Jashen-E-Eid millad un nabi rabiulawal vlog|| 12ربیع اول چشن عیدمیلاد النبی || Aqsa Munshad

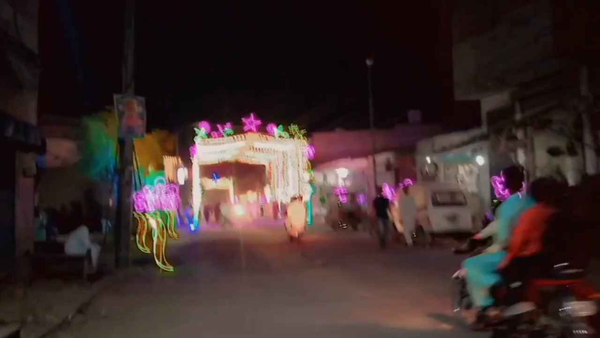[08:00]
घर के नज़दीक थोड़ी बहुत सजावट थी, ये हमारी घर के बिल्कुल पास वाली जगह है, बिल्कुल घर के साथ है।